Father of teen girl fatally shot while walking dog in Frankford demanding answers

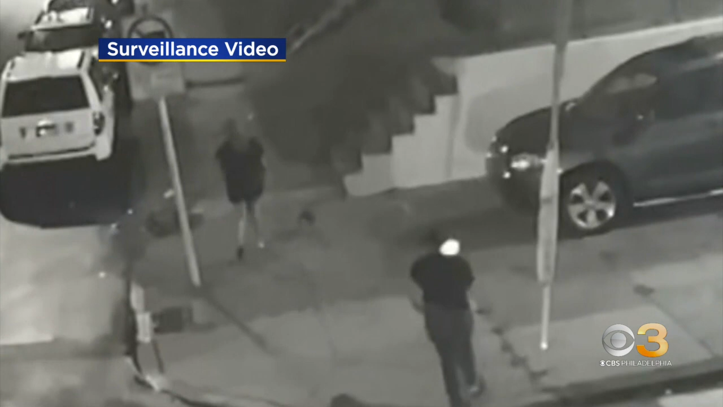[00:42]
The pair are heading to a convenience store just after 8.30 Sunday night.
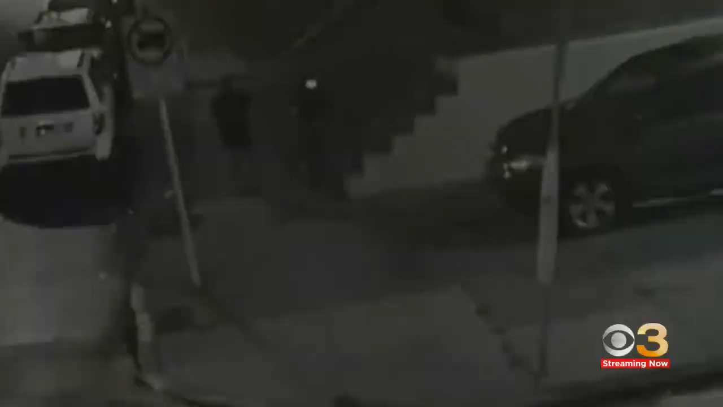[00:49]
Philadelphia police say on their way back, a gray Dodge Challenger appears to trail them.
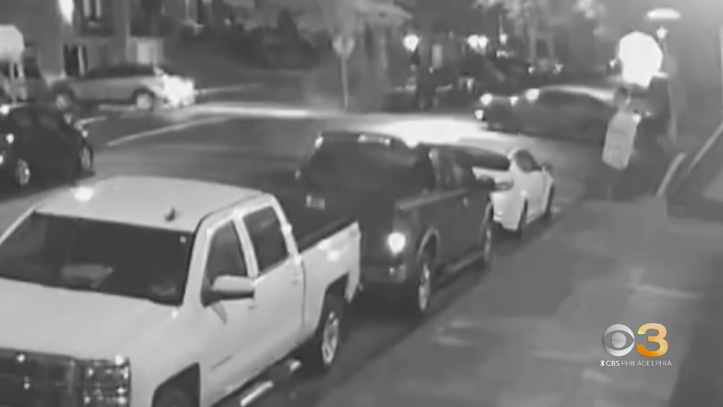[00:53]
They spotted a vehicle, right, that was suspicious to them. They felt that they were being followed by this vehicle, okay, and in fact, they were. A second surveillance video recorded 14 minutes later shows Taryn walking along the 5300 block of Horrocks Street. The vehicle is stopped at the corner just out of view when a person in a hooded sweatshirt runs across the street and hides behind a white van as Taryn walks by.
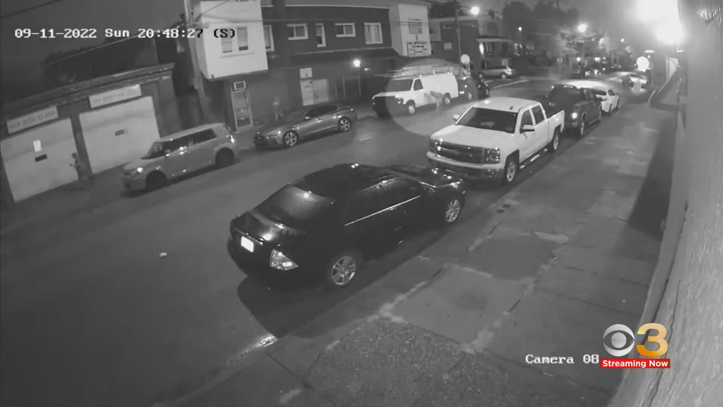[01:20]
Watch next as the driver pulls up slowly to the end of the block.
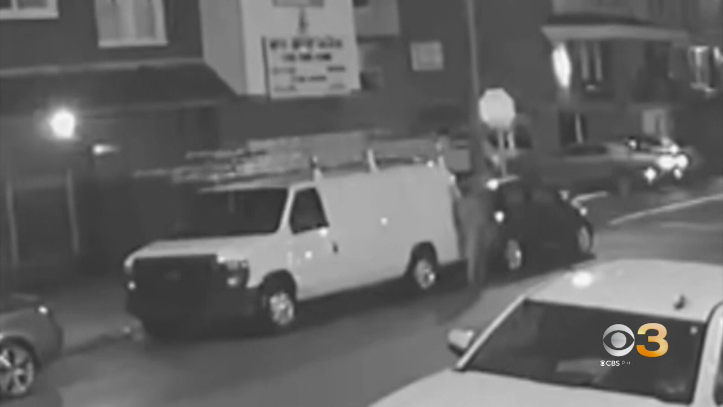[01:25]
Moments later, police say the shooter fired at least six shots at Taryn.